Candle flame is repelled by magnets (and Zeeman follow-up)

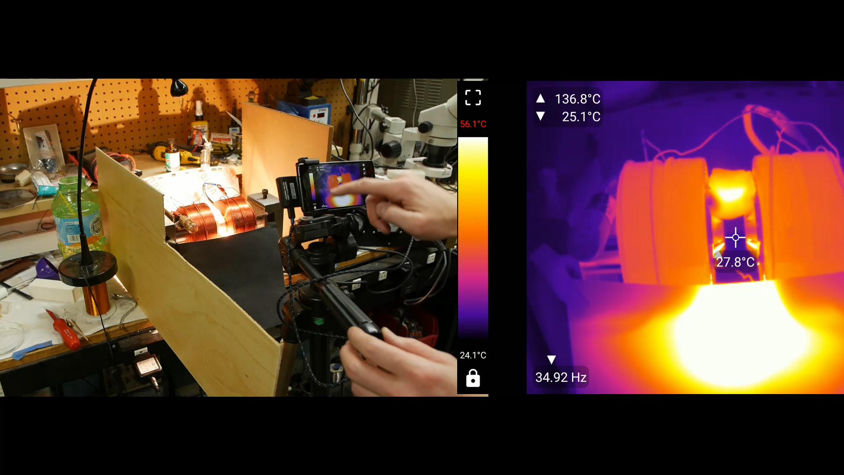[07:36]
On screen: spot 27.8°C
and the pattern is very stable I put up some wind blocks around the experiment and shut the doors and everything and
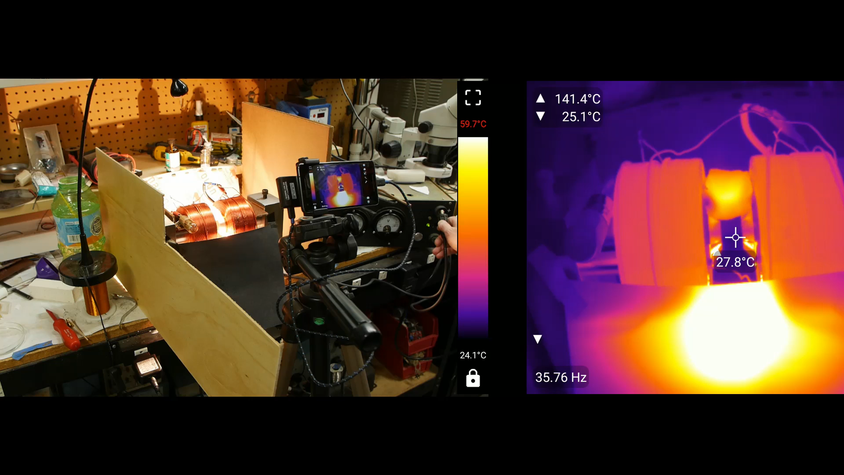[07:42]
On screen: spot 27.8°C
with the magnets being switched on and off you can see that it actually does change the course of the heated air so I went back to the internet and tried to find some references for hot air being more diamagnetic than cold air and found kind of a few things here and there to be honest I'm still not exactly sure what this is it's possible that hot air is less dense than cold
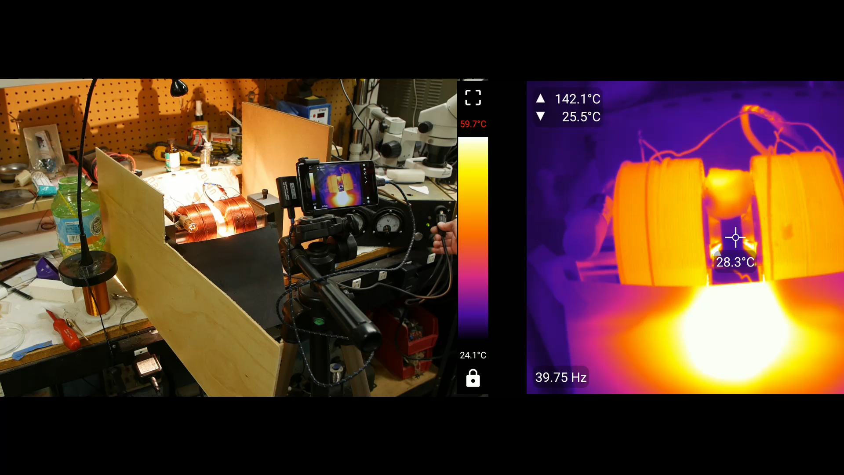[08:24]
On screen: spot 28.3°C, max 142.1°C, min 25.5°C
air and therefore there's less less material in there and maybe that's why it has different magnetic properties I was thinking maybe a way to test this would be to have like an evacuated cylinder and then suspend that between the magnets and turn the magnet on and off and see if the cylinder orients itself away from the flux lines I didn't try that yet but that sounds interesting and then of course do the same thing with an air filled cylinder of the same construction